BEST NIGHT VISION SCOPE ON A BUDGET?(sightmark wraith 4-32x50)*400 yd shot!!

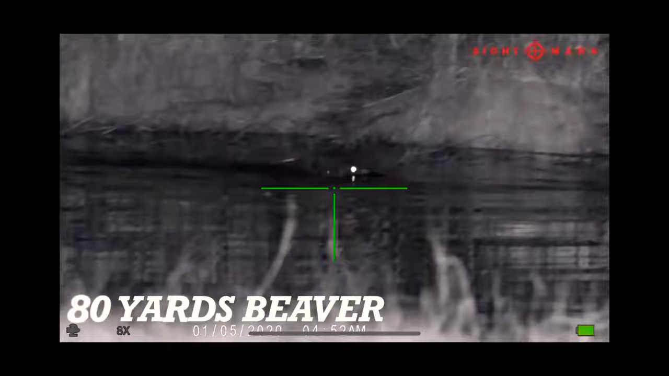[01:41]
all right so for this first shot it's a couple beavers i saw down at my pond i just wanted to kind of break it out and
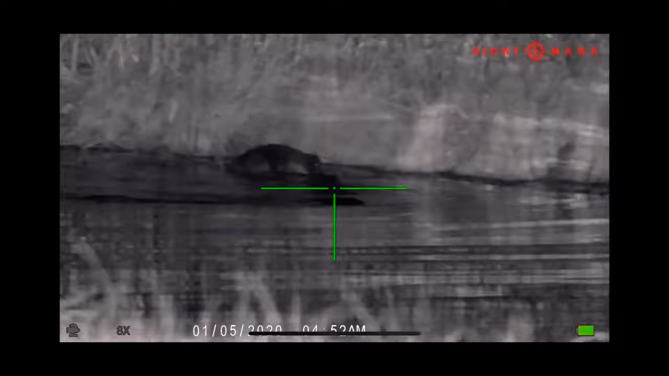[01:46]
look wait i got a pirate beaver only one eye was reflective
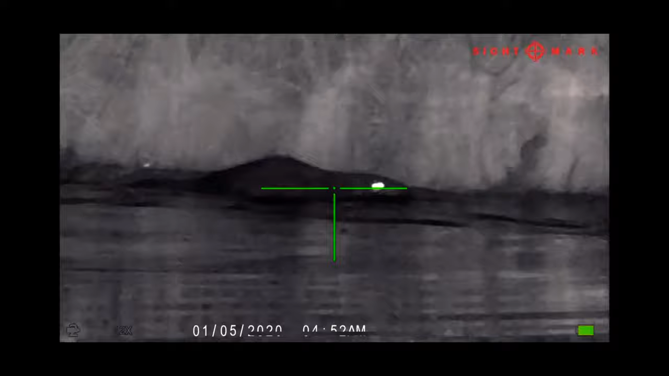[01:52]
i wonder i lost it anyways this is a couple
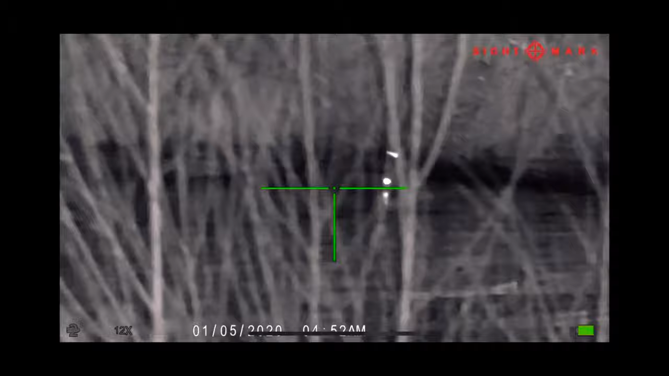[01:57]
beavers at the pond playing around in it it's about 80 yards away i think i really like
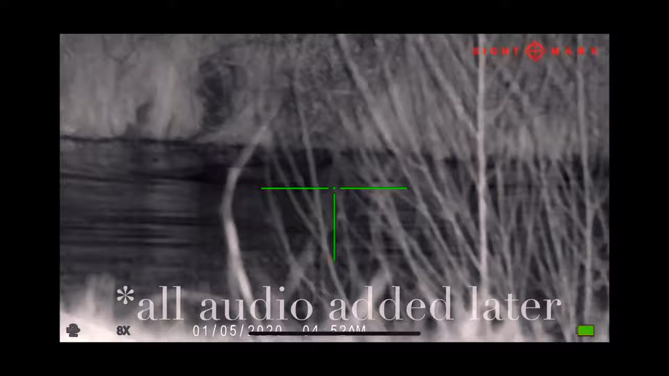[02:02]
how clear it is you can see through the bushes without it you know back lighting too bad
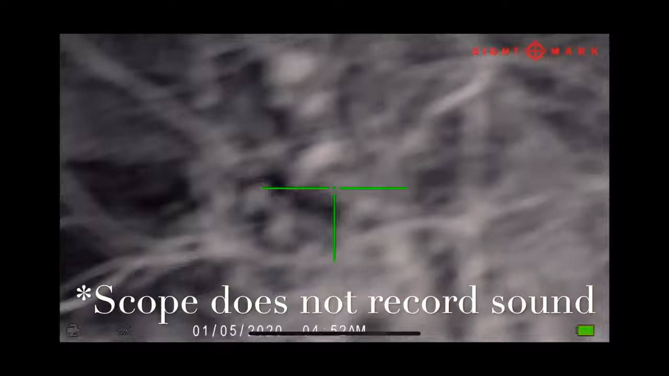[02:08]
but on this first one i just wanted to show a little bit about what it could do
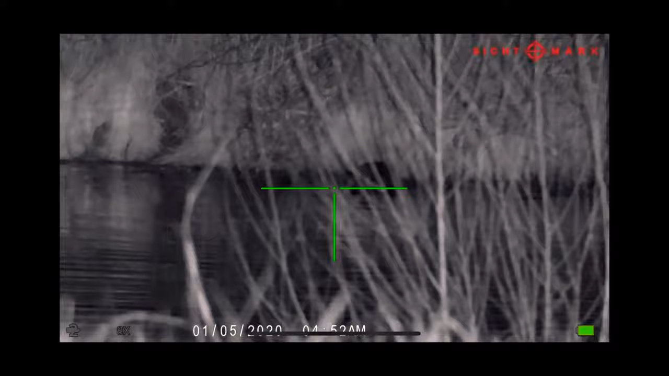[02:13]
and i was kind of excited to find out i had beavers they hadn't tore up any of my trees in the yard yet
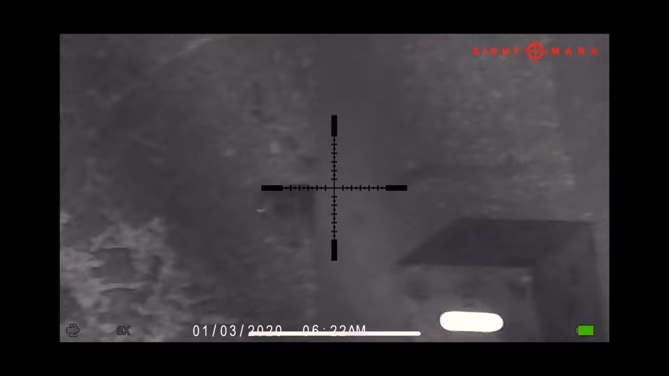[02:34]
bushes um and kind of how i found him was his eyes reflecting i guess is the easiest way on this one i just wanted to show the detail of zooming in i
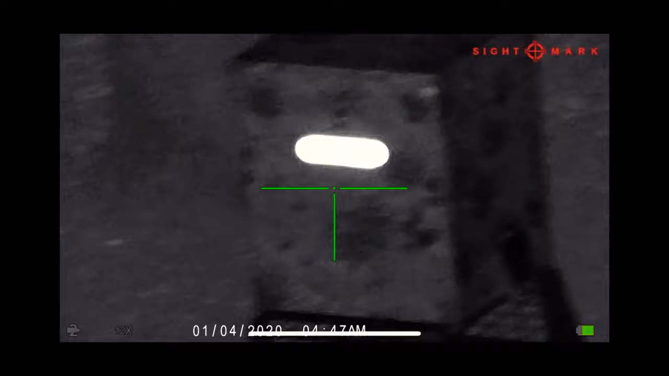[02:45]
mean that's that feeder with the cactus print and there's some cactuses and
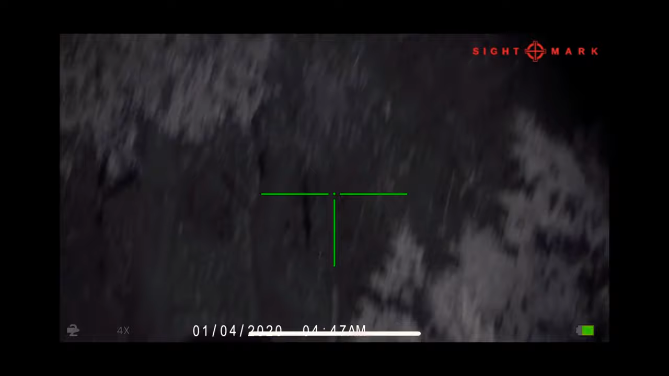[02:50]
aloe vera on it maybe and then back behind it you can see the metal from my bow stand legs which didn't think we'd be able to see that it's pretty cool and then i zoomed
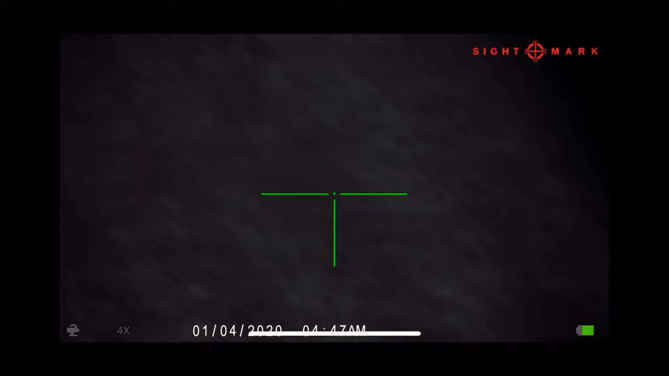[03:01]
out um about 200 yards here 250 maybe at the back side at the beginning of that it's just pretty cool to see how far i can see at night and this was a deer that was 250 yards away i've been recording
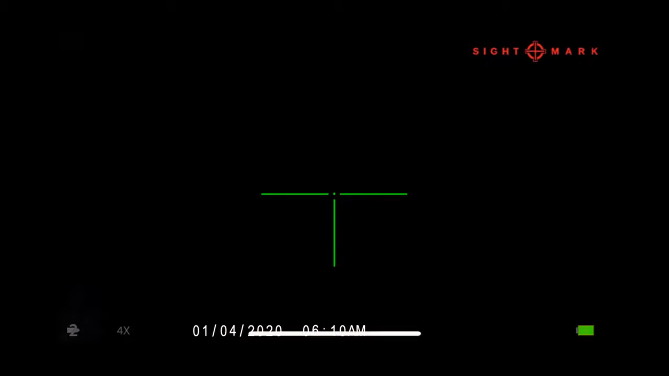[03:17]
for about two hours and the battery on the ir admitter had gotten low so i put new batteries
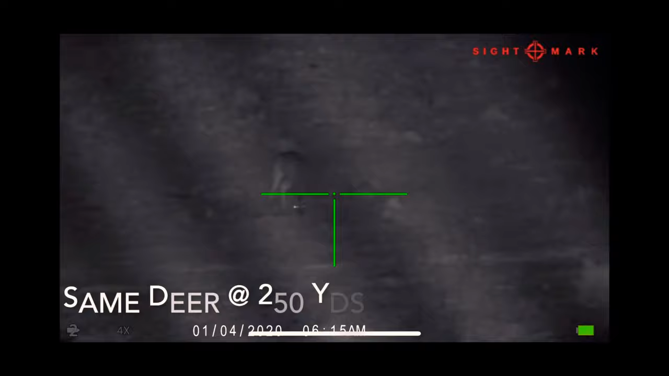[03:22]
in it and it's the same deer at 250 yards just incredible how much
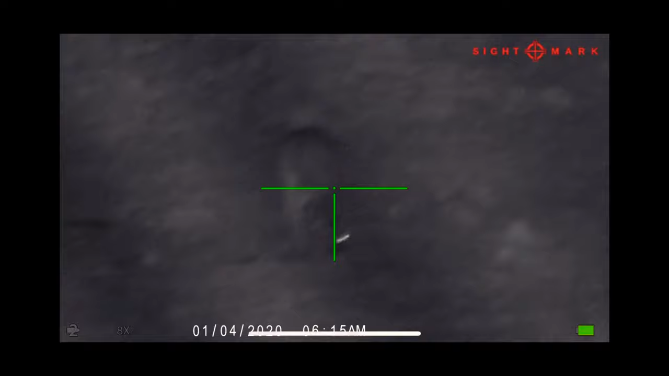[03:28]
that's the only thing disappointing about the scope is that it you know that light the batteries didn't last very
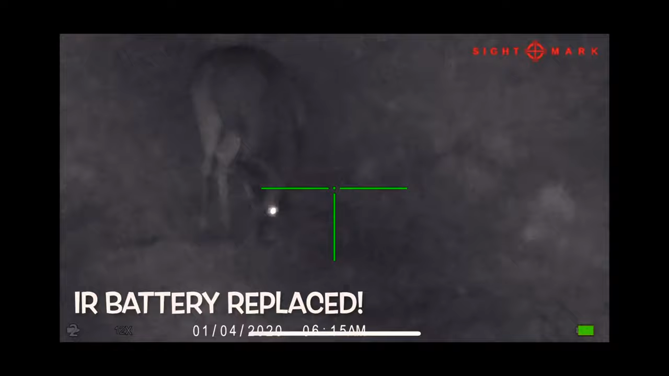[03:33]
long in that light but you can either get another ir emitter or
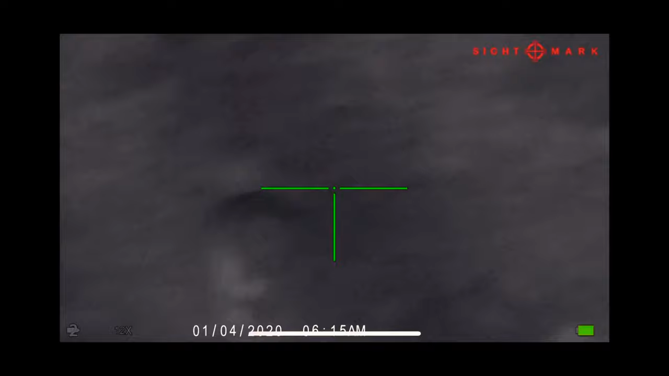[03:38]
get just carry around batteries with you it doesn't seem like it's that big of a deal
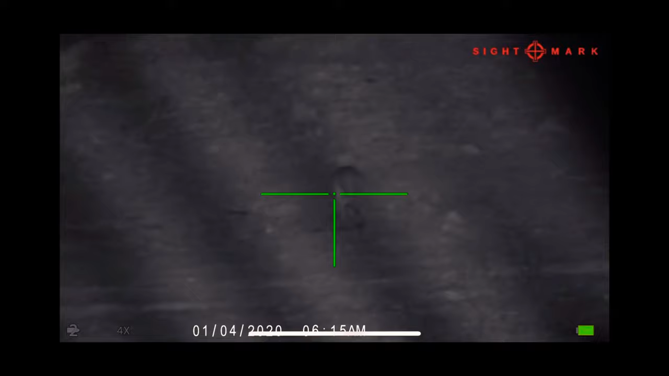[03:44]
all right so on this one i wanted to show you a deer right at dawn you
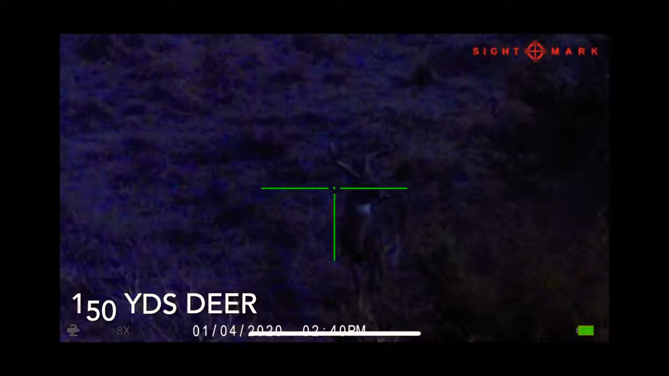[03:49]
know right at the break of day you can barely see him with your naked eye and then this was with the daytime vision
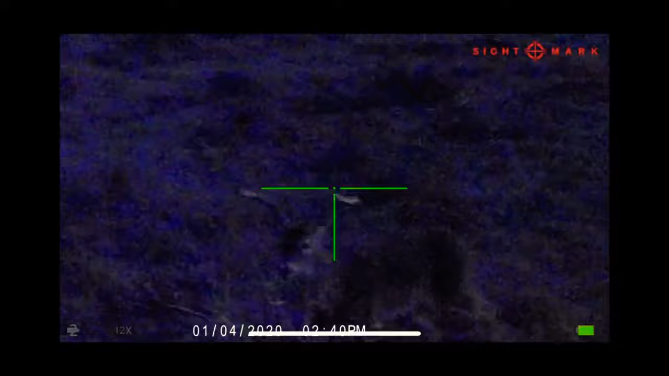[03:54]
and then i switched over to night vision and it stopped the recording
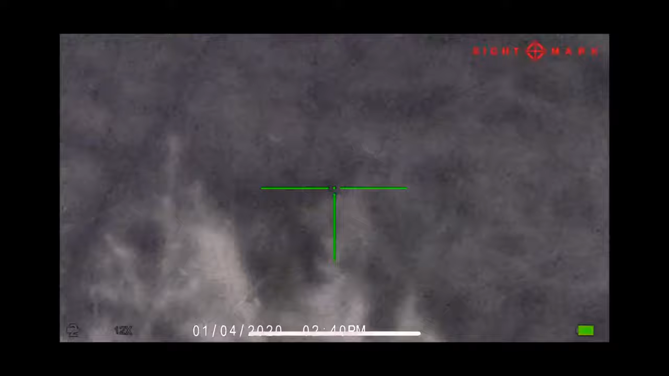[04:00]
um which is just a little bit of a pet peeve if you're trying to record at dawn or dusk